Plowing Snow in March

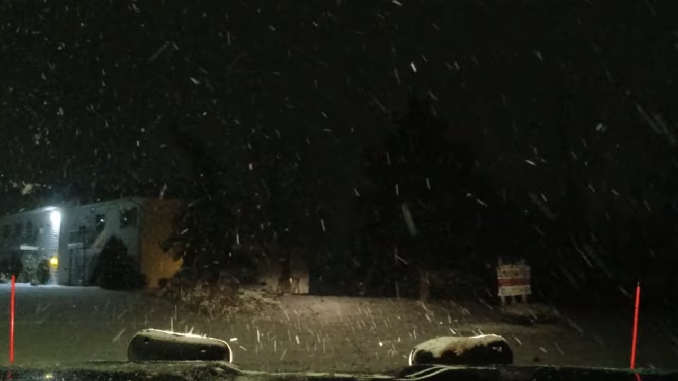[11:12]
guys that shouldn't be doing commercial snow plowing come in and bid a contract and then bid it for such a low amount because, one, they don't know what they're doing, and two, you end up with stuff like this. So now I have to deal with, you know, this fun stuff. It shouldn't be that bad of an issue. There's a huge speed bump right here. I remember that. There it is. Oh, yeah. Good times.
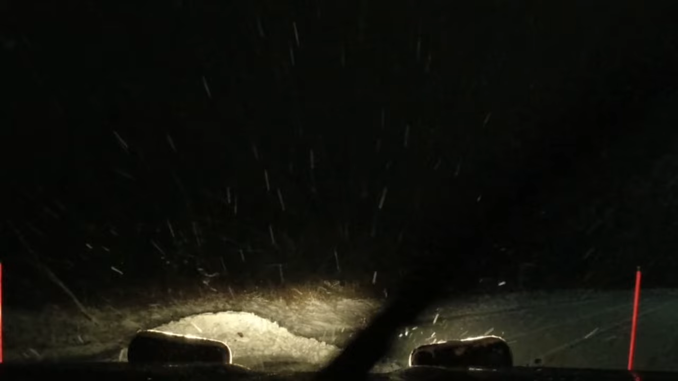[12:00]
had gotten the contract for it, was plowing it with a little half-ton truck and a 7.5-foot wide blade with no wings.
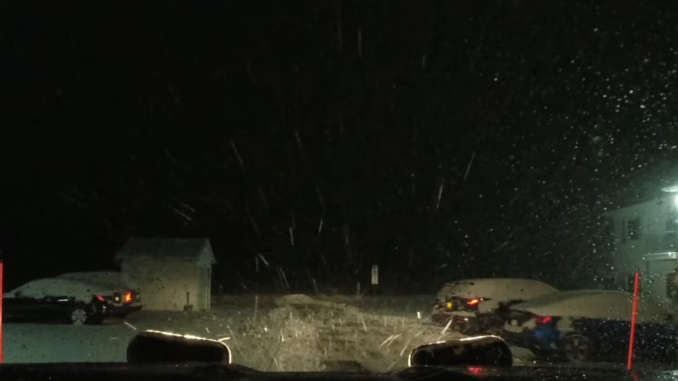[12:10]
That must have been miserable for him. But my blade's out at 10 foot right now, so. And there ain't that much snow here. Maybe 3 inches, 3.5 inches. So, this ain't gonna take much for me at all. Where is it? There it is, a speed bump.
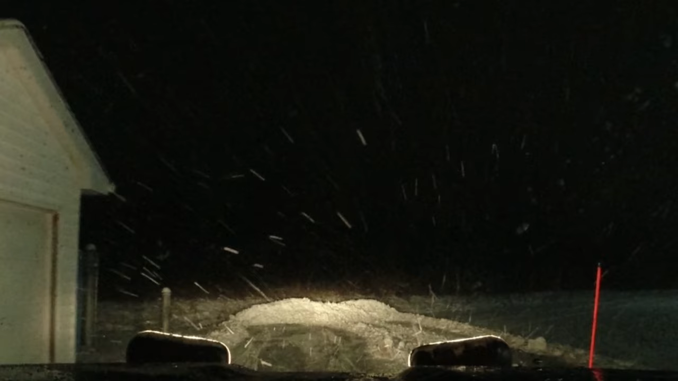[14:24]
I don't know how much you guys can see, but I just cleared this whole thing and I left two small windrow paths right there that I just have to go back and clean up, which I'll clean up in two quick pushes, and this side's done. The parking spaces we're not really responsible for. It's just clearing the main entryways. I always clear those anyway, so I'll knock those out real quick, but